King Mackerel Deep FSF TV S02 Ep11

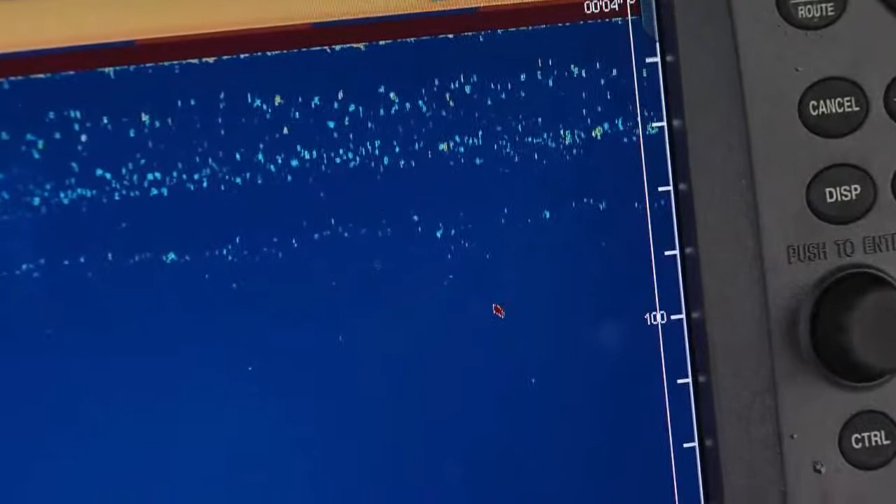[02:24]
If we're reading a lot of fish down at 50, 60 foot, we're going to bring them up right to that level, right to that strike zone.
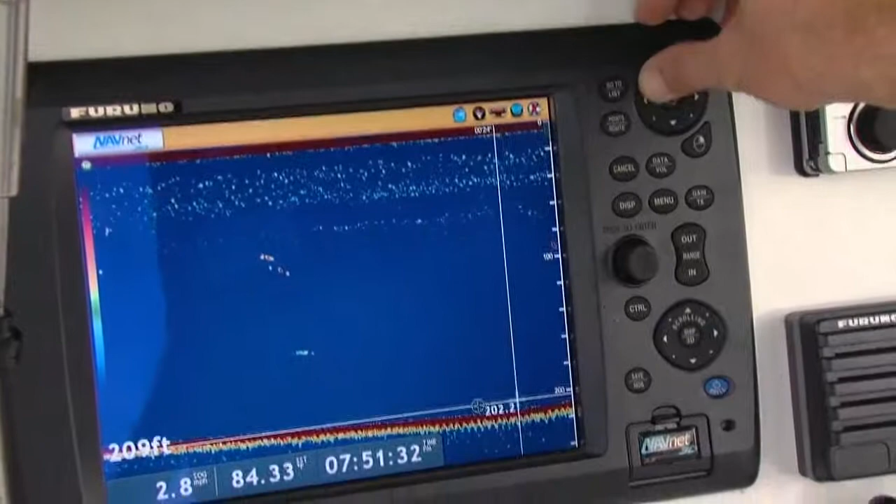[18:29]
On screen: depth 209 ft
You know just constantly utilizing your equipment. To keep tabs on exactly what's happening.
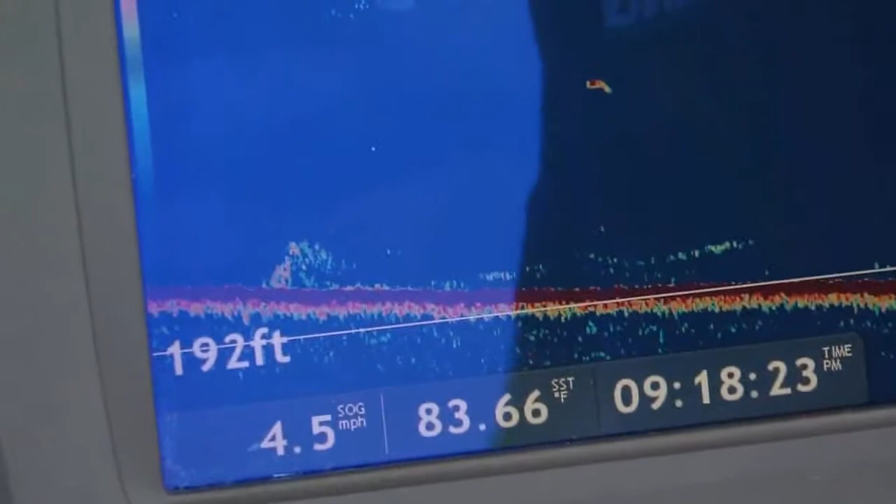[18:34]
On screen: depth 192 ft, water 83.66°F, speed 4.5 mph
You know below the boat. Around you. We're using our sounder to mark fish.
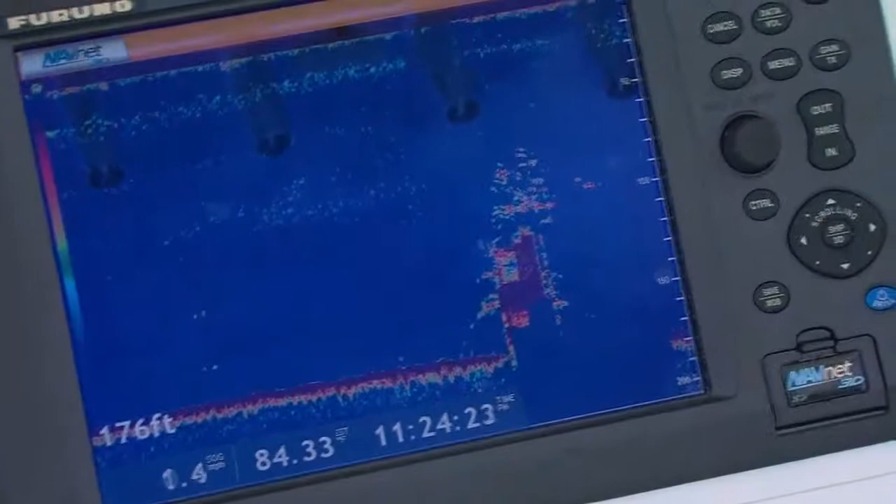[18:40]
On screen: depth 176 ft
To look for structure. We're constantly monitoring the depth. Looking for readings. Adjusting our baits accordingly.
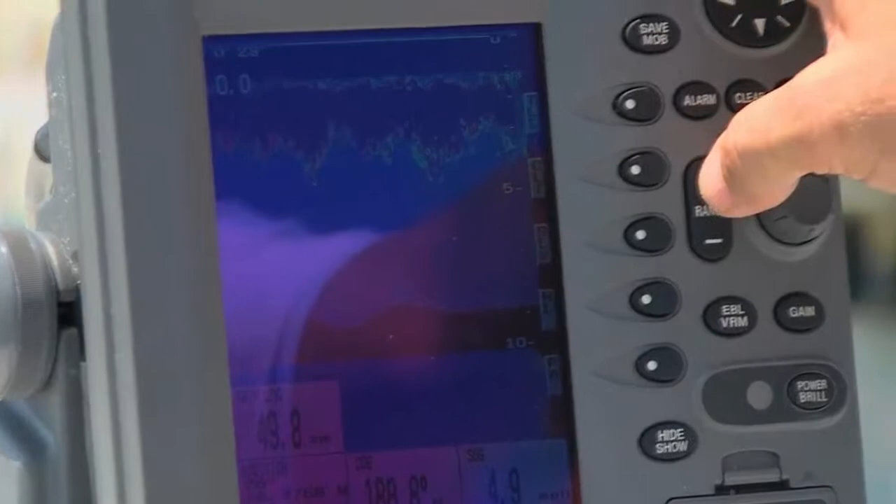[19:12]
Use your equipment. Learn how to use it. Don't just get this stuff on your boat.
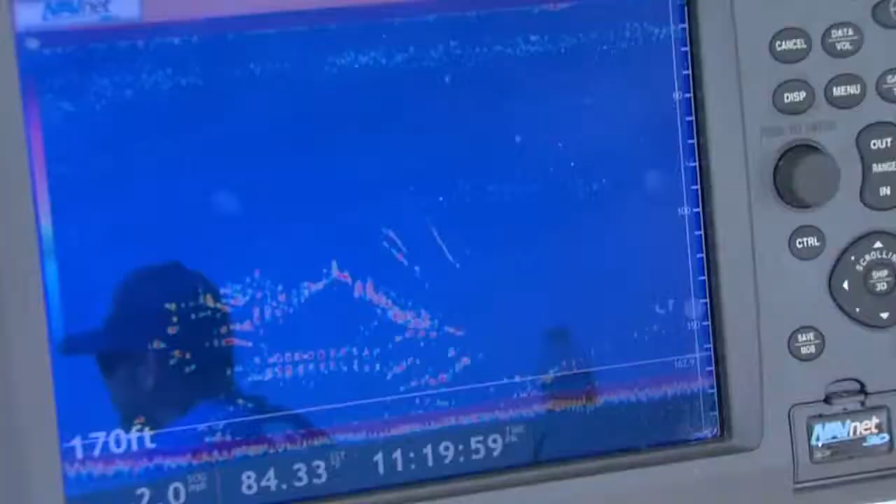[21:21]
On screen: depth 170 ft
And they're stacked up on the machine. Same thing. Just drop this jig down. And this wreck is just loaded with life.
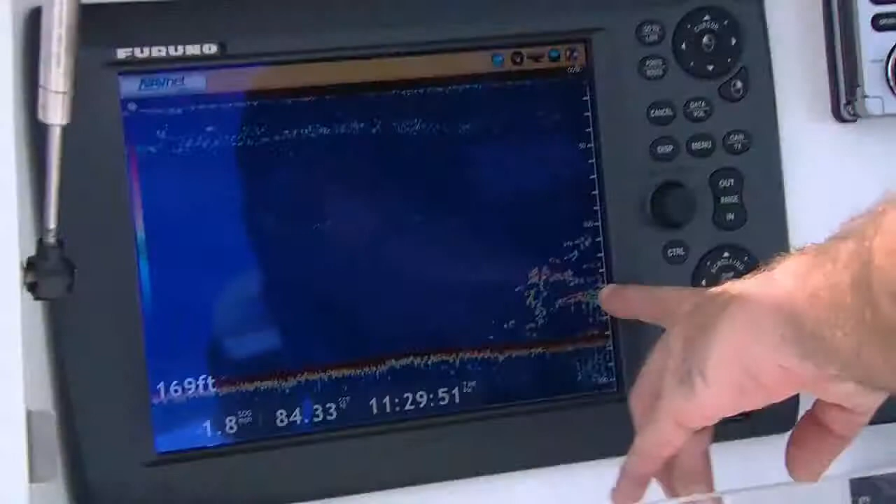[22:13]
On screen: depth 169 ft
These are all predators that are swimming around that wreck.
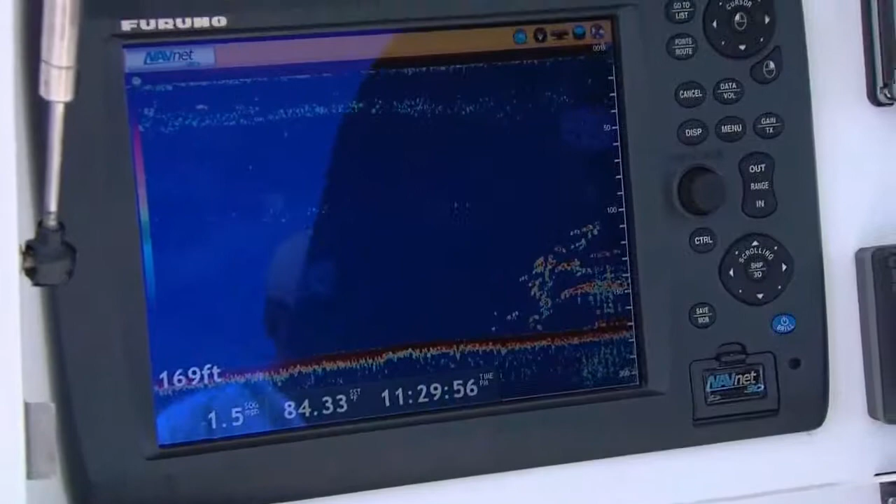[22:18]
On screen: depth 169 ft
All sorts of life. Let's get a little up current of it here. And then we're going to drift right over it.